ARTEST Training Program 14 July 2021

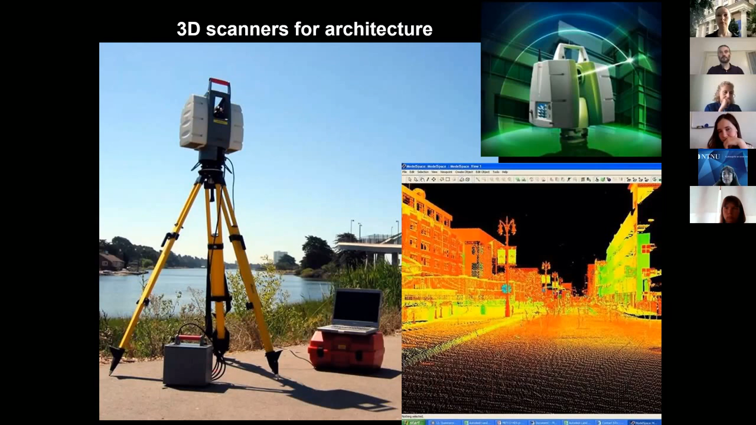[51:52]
our natural built environment. So once we have the tools of digital documentation, we can, in a very fast and efficient way,
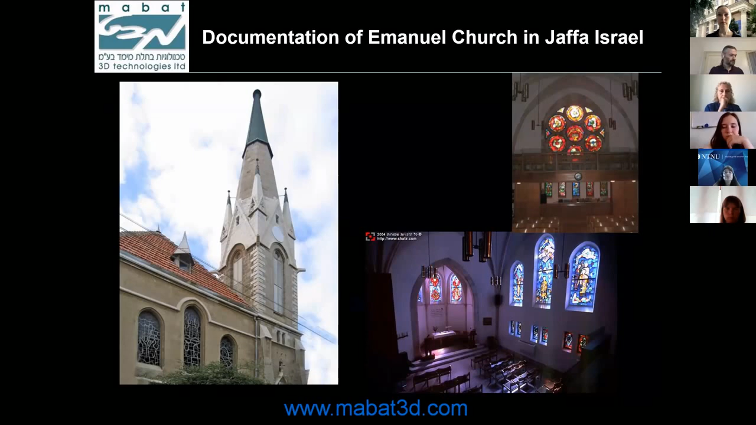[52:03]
document buildings in their whole,
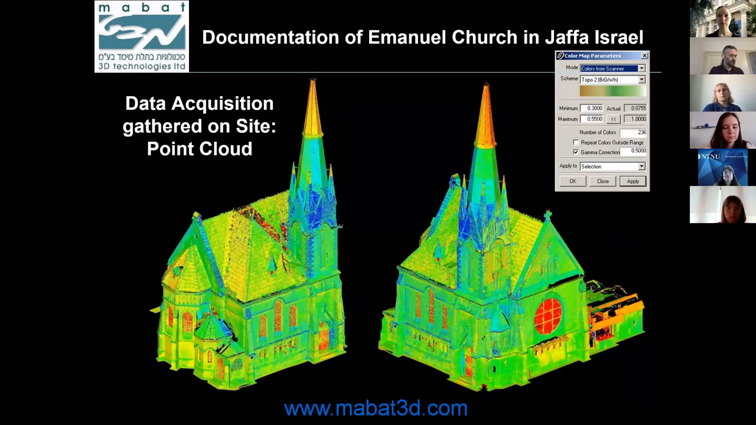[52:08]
which includes both the geometry and elements of color.
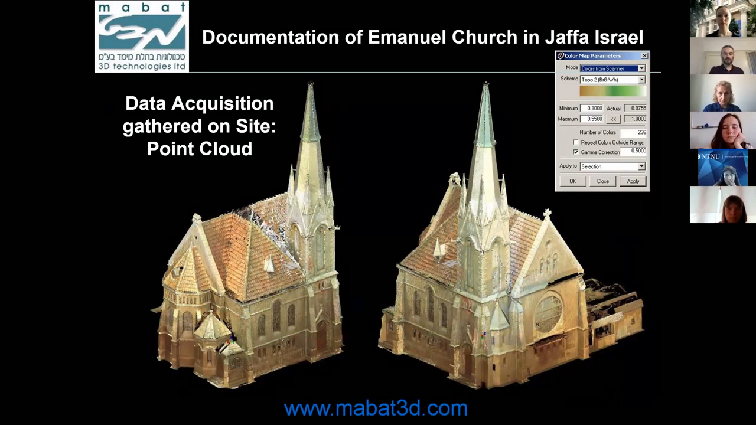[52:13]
And once we do that, we can extract a lot of architectural information, whether it's elevations, sections, 3D sections.
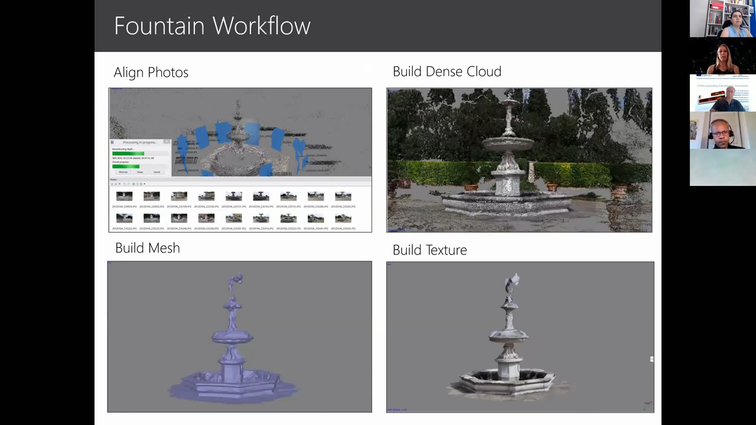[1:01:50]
Different scale of architectural elements need different tools. There are sometimes photogrammetry is more appropriate, some other times laser scanning is more appropriate.
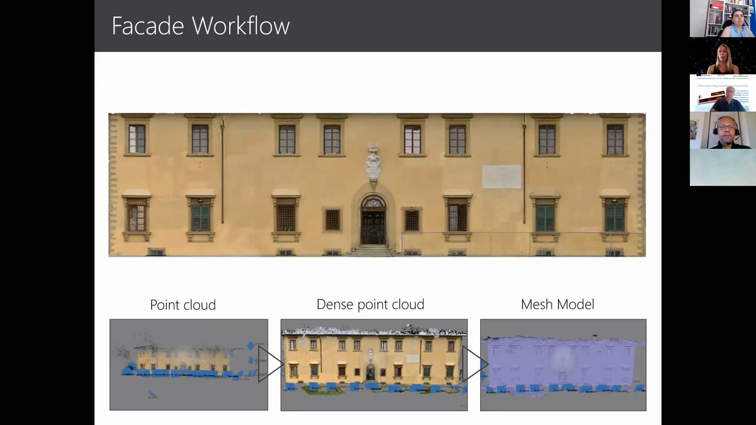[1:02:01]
And in many cases,
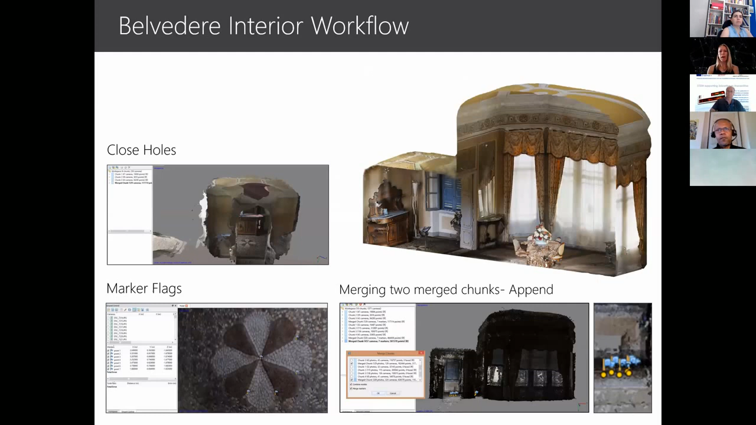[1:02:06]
we combine the databases that come out from the different methodologies.
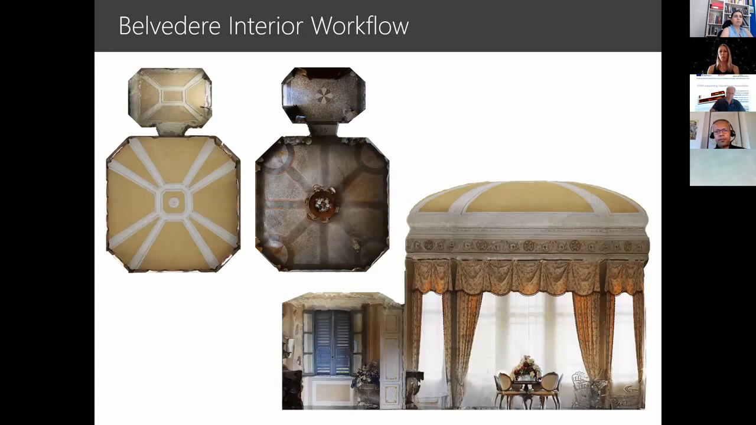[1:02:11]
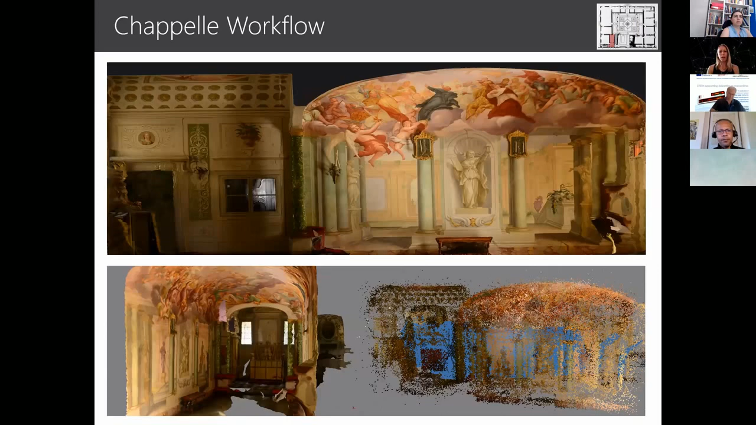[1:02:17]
You can see that for the interiors here, we used more photogrammetry,
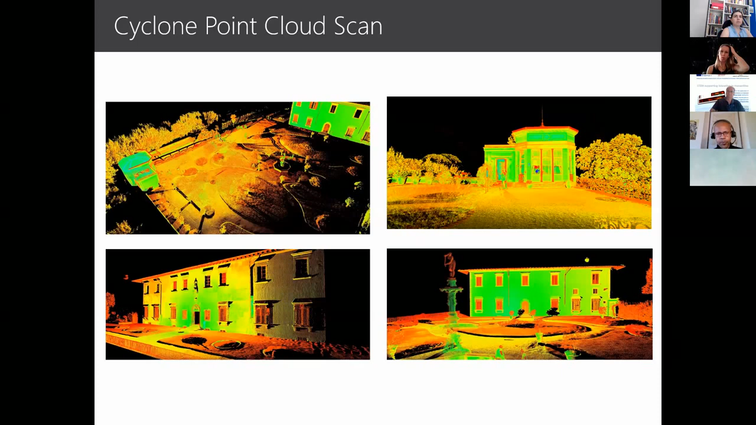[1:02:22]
while for the exteriors and for the large spaces, we used laser scanning.
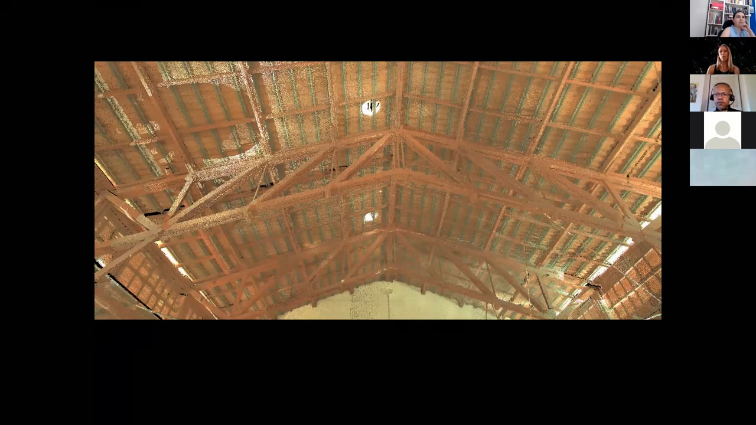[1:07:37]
so the digital tools really helped us.
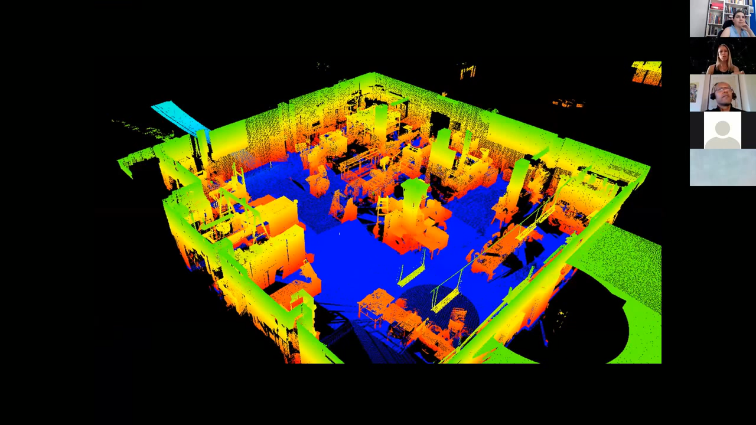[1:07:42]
It gave us a clear vision of what are the requirements of the machinery inside the space. And
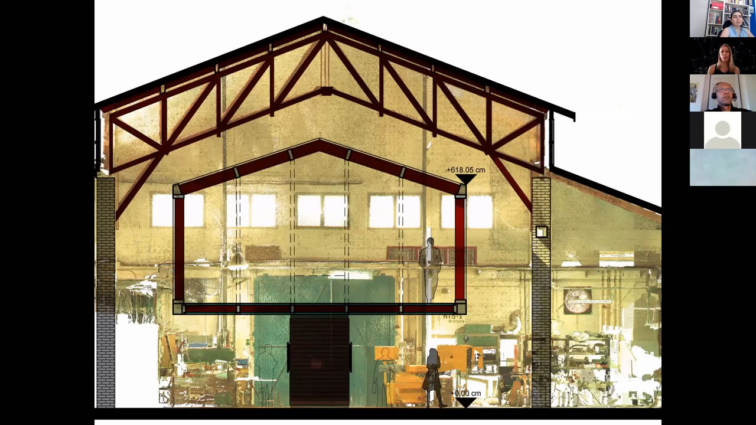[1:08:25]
inside the existing space that doesn't really touch the existing space.
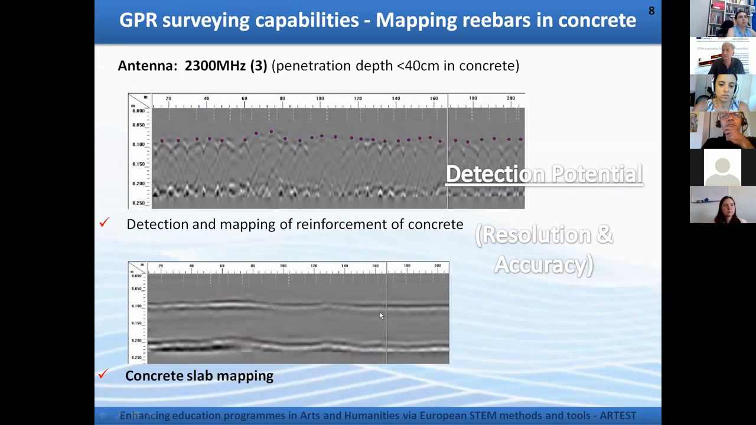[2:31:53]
with accuracy of millimeters. And we can also see its ability to detect low shear strength surfaces, fractures, let's say, in concrete, which means we can use such an instrument for non-destructive control or scan of structures or whatever else is important to us. It can, another antenna, like the one I showed, 270 megahertz, can detect
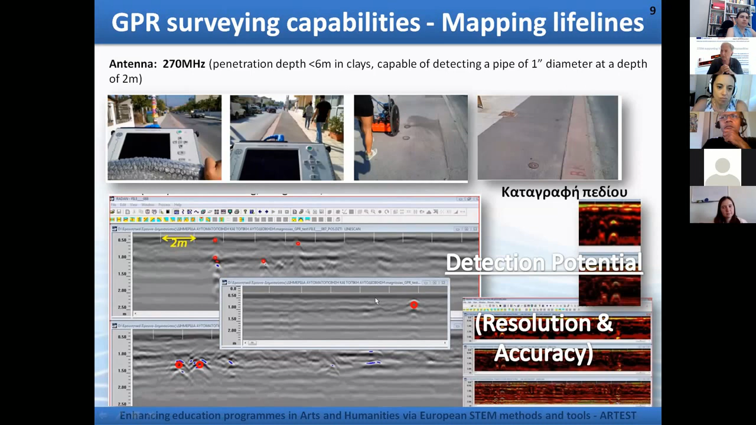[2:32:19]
across a pipe with a cross section of 1 inch at a depth of 2 meters, which means that it's a very accurate system, which can easily provide